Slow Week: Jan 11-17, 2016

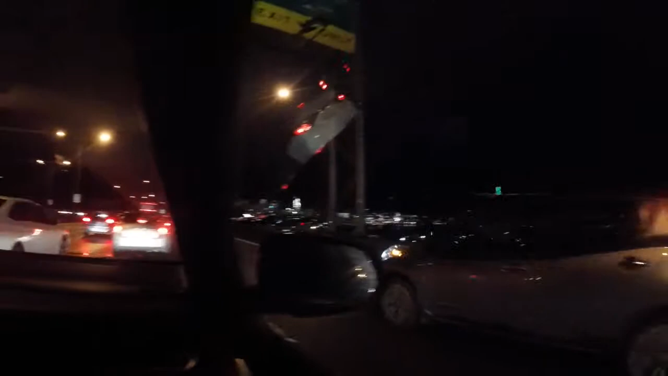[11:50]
Finally here, even though there's a pretty crazy traffic jam and we've been in it for the past hour, but look, that's a bus. No, that's the what's that tower called?
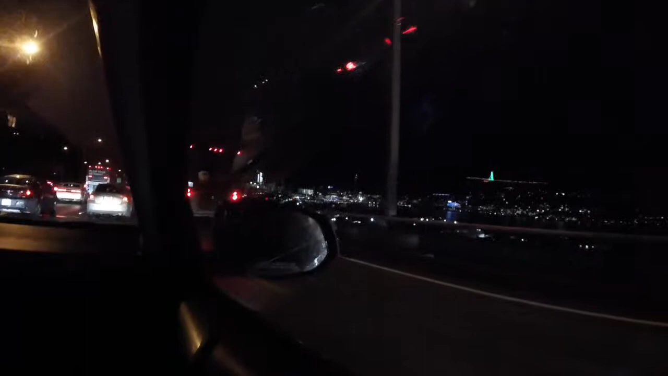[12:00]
Space Needle. Ah, the Space Needle. Yeah. Oh, I'm gonna make the best tour guide. Please look to your right, the tall building. The construction thing. Yeah.